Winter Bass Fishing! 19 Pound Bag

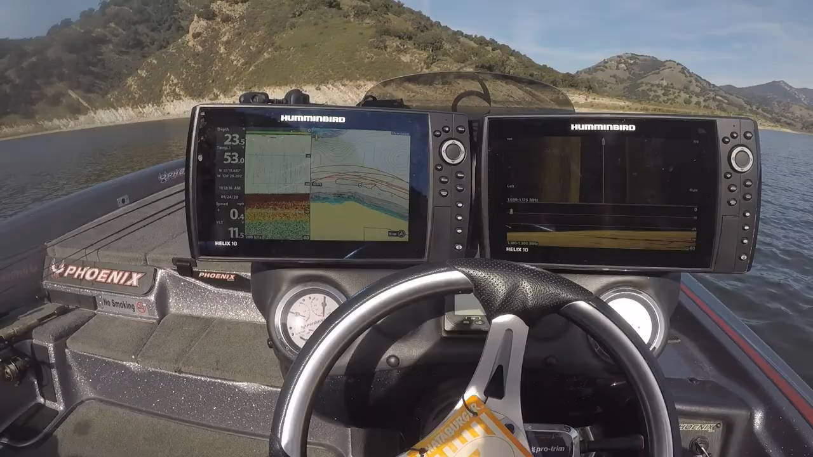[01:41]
And pretty much all I'm doing, my side imaging, my down imaging, mapping, and sonar.
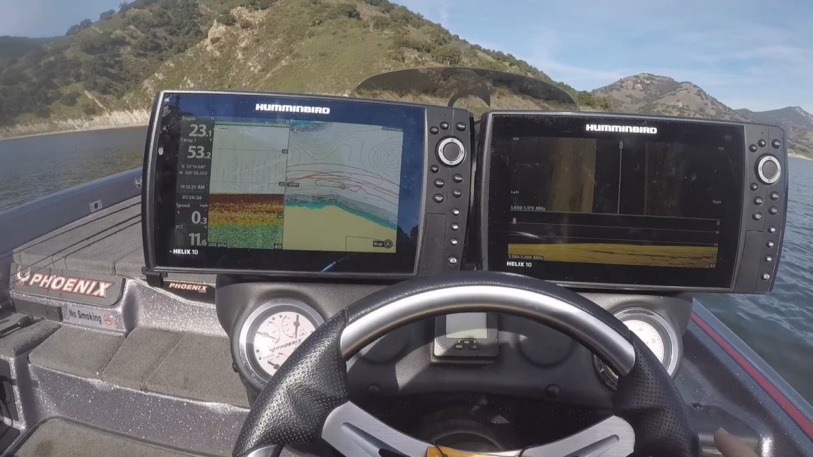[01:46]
And I'm using all of them to figure out exactly where these fish are at.